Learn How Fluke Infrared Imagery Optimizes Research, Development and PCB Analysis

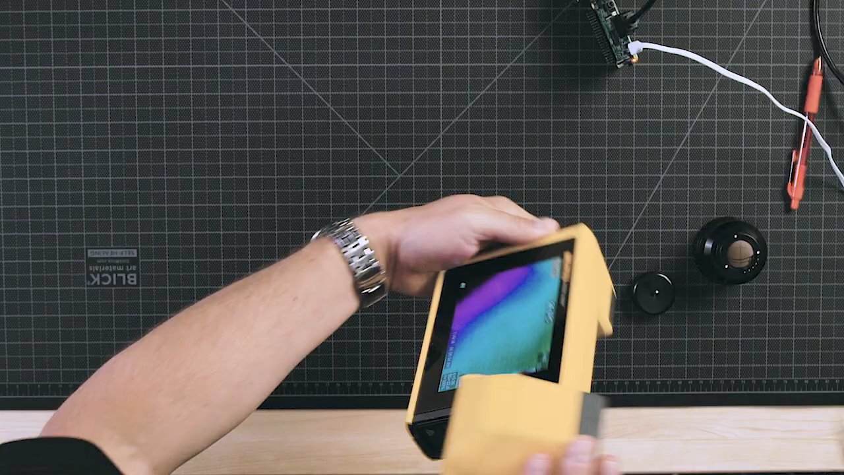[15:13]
It has the ability to articulate as well as it has on the bottom of this, it has the ability to mount that on a stand as well, just the same as we did with the RSE camera.
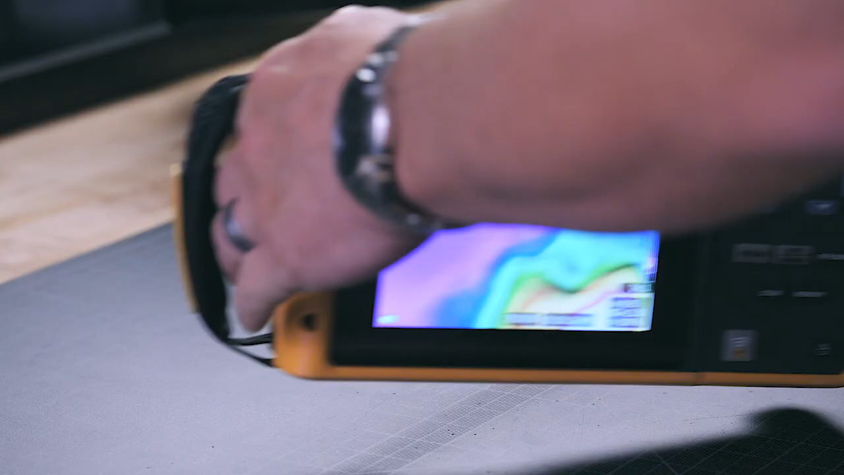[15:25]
Now, one of the advantages that you're going to have for this camera over what you would have with the RSE is you actually have the display on the back. And the display means that you can pick this up and you can take it anywhere
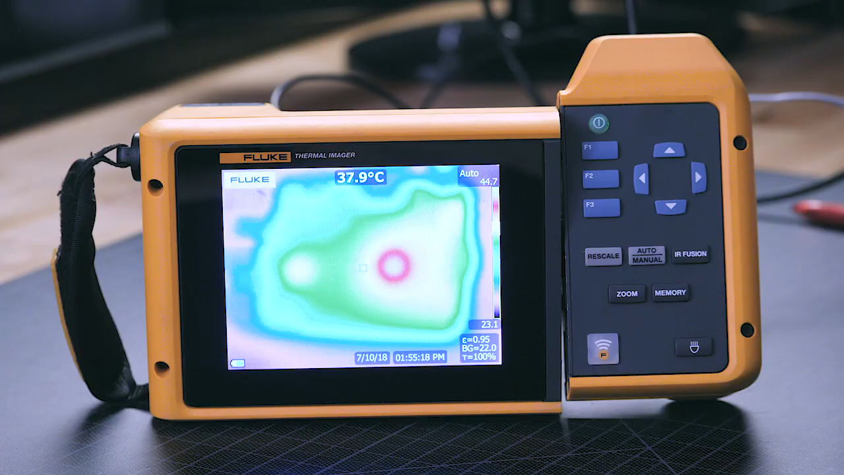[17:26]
On screen: spot 37.9°C
I'm going to go ahead and focus it. So there's a manual focus wheel on the front.
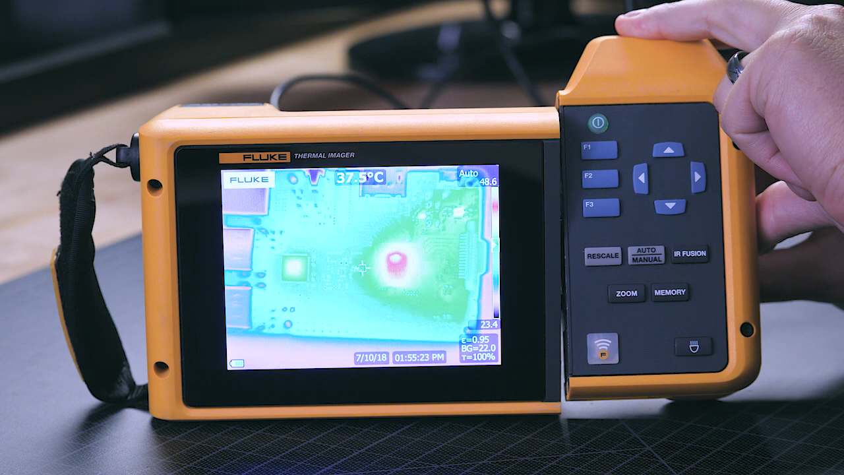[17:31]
I can get that in focus or I can guarantee that I'm in focus. I'll take it out. I'm going to use my laser sharp.
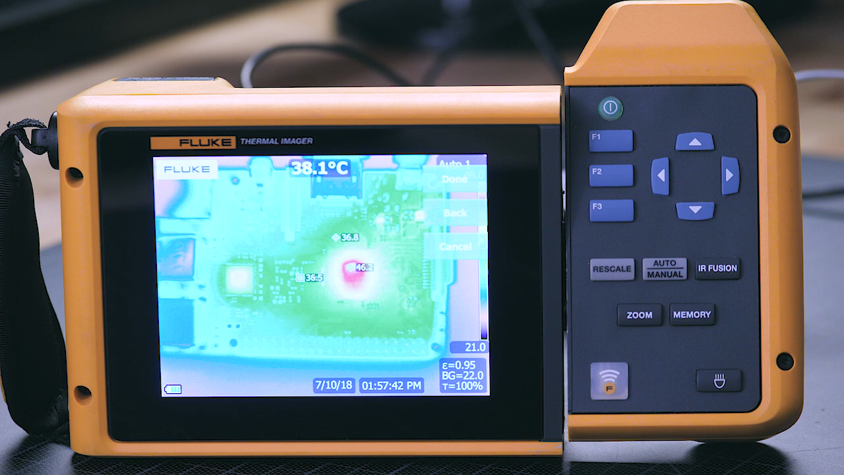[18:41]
I can then go into the measurements and let's say for example I wanted to get some markers real quick. I can actually drag and drop those markers into different areas on the application to show me the difference in temperature between different areas. Now that can be valuable because you can do a real time analysis before you then send this off to somebody else. I can select done or back. I can also add a spot box on here. So if I wanted to add a box, I can go ahead and add that box down here. And I can change the size of that box to give me the min, max and average inside that area of interest to
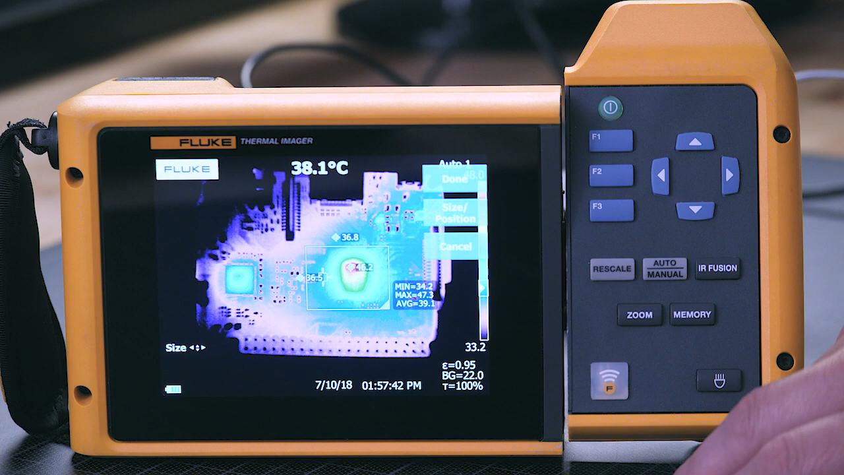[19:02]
On screen: spot 38.1°C
tell me if I'm within the specifications that I'm trying to accomplish. So as we go back in there, I'll turn those off real quick.
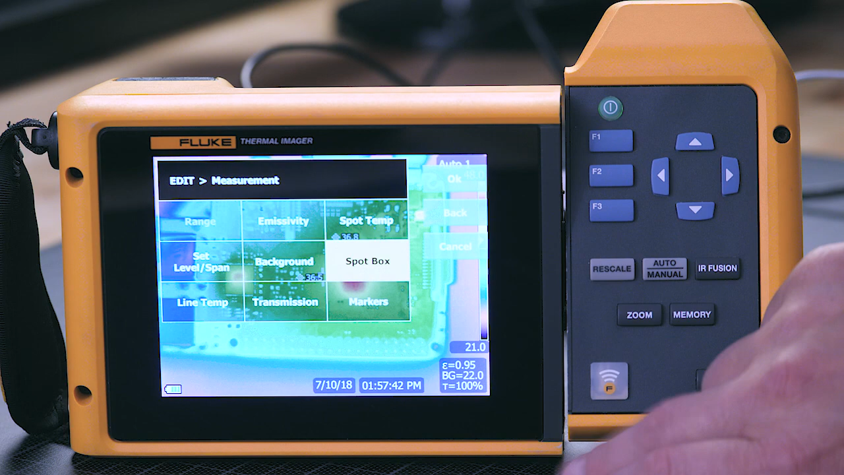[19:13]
And we'll go back in and see other things we can do. Spot temperature here, I can put on the hottest temperature marker here on the screen.
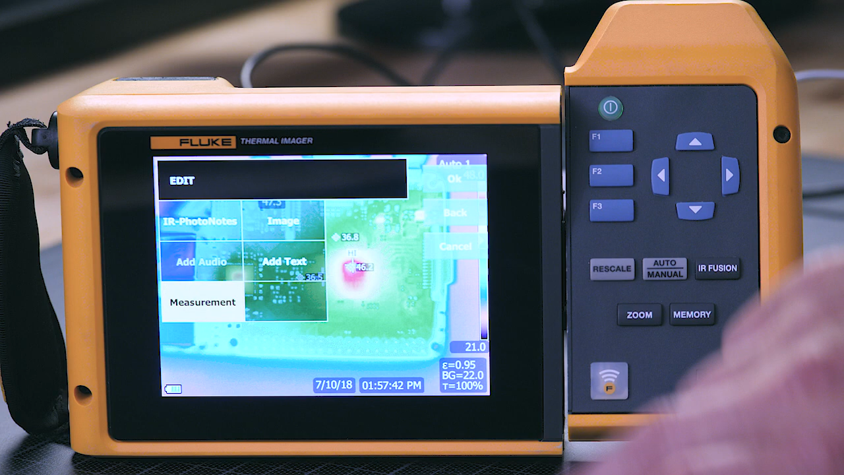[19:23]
And then some of the other things I can do on here, I can go into the image and I can actually change the way we view this in the palette before we save this. So if I want to change into maybe a grayscale or an inverted grayscale beforehand,
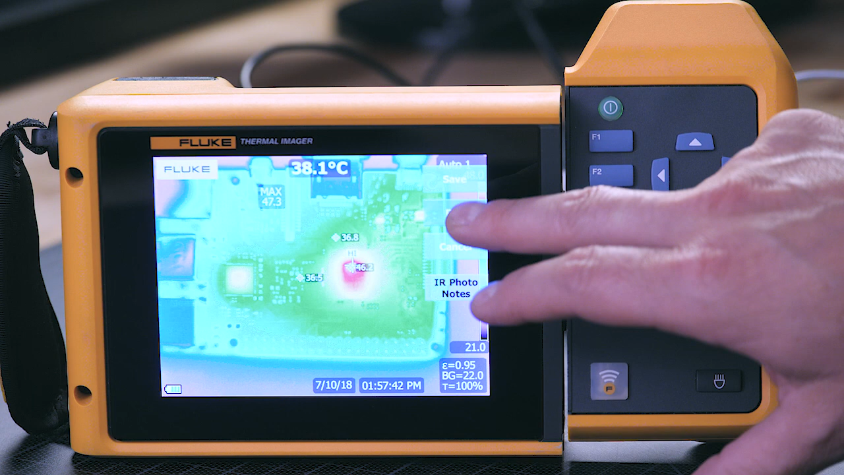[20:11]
On screen: spot 38.1°C
So once you're done with all of that, you can hit the save button. And now you've added all that extra rich data in there to go along with the temperature measurement data to give you one complete solution here.
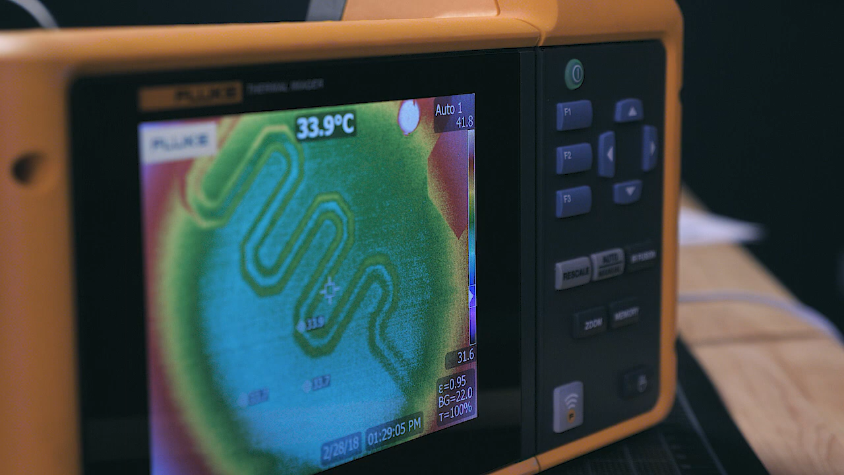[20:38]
On screen: spot 33.9°C
being able to actually focus to the distance based on the distance meter built into the camera,